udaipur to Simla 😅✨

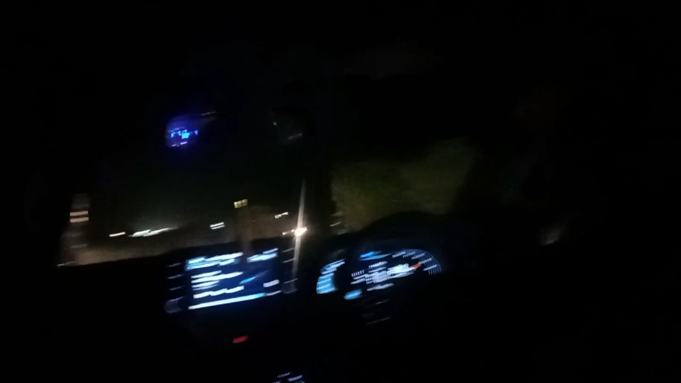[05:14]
सो गाइज, अभी हम है पेट्रोल पंप, और पेट्रोल पंप की हालत देख के मुझे नहीं लगता कि यहाँ पे वॉशरूम खुला होगा, यहाँ पे कोई मुझे मिले।